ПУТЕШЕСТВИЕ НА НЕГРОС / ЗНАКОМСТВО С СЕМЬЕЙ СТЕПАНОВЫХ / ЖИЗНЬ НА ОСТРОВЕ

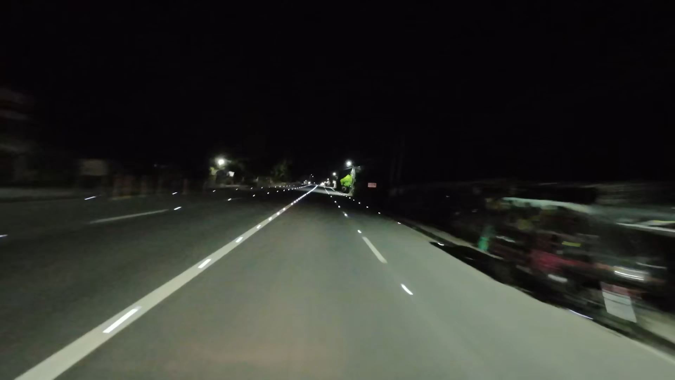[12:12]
Дорога в Дауин напоминает взлетно-посадочную полосу со множеством маленьких огней.